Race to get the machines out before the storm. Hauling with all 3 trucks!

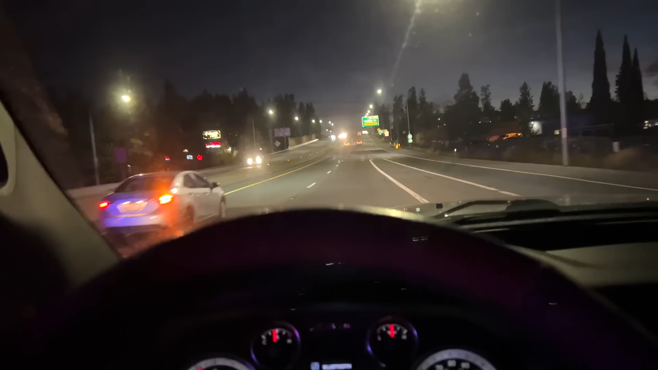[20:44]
Glad to see somebody getting pulled over for once, but man, I haven't seen a cop around in freaking months.
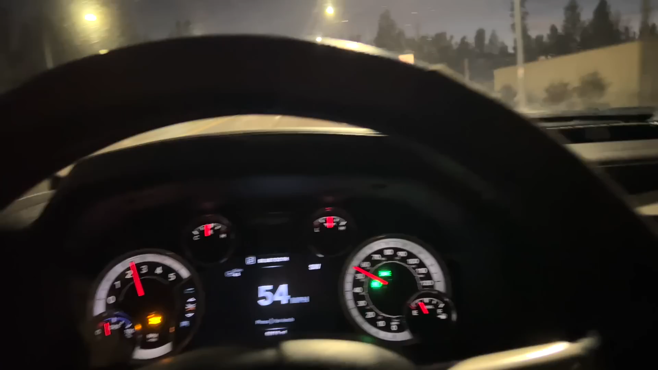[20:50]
55 already. Slightly out accelerates the other truck when it's, you know, towing less weight. But I think the this truck could definitely go with a pedal monster. The other truck, yeah, it's not as bad as this one, I'll say that much. All right. Simmer down. Let's drop a gear. That ain't gonna do crap.
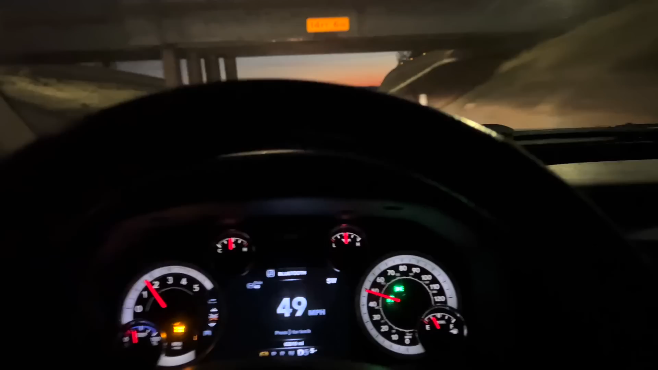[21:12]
Let's drop another gear. Just ease down this hill. Let everybody cut us off. Because you get down to the bottom and it's just a big old cluster of on-ramp, off-ramp. Your mom's going home.
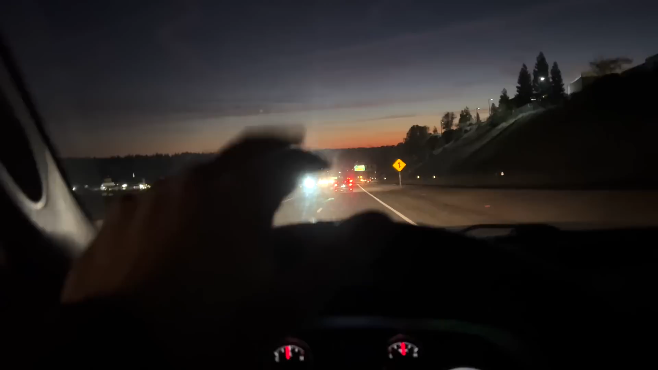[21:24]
All that mess. Just ease into it. I don't want to get fender bender and drive off.
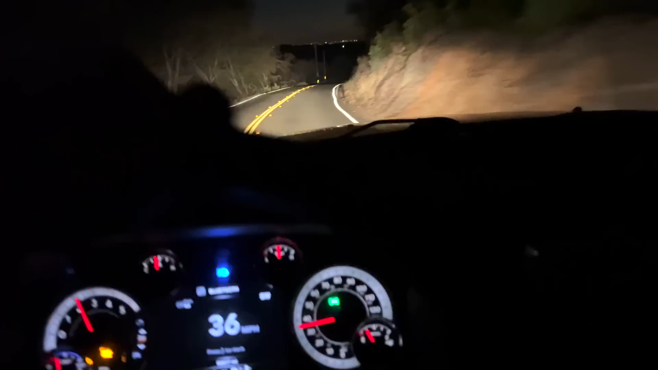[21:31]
Try to argue this. Speed limit doesn't matter. I am doing just shy of the speed limit coming down this hill, racking up the people, racking them up.
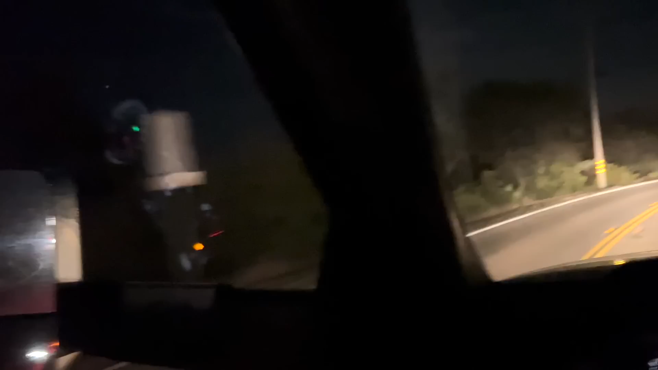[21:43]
Nobody cares about the speed limit anymore. They're just full send. They just want to get you out of the way.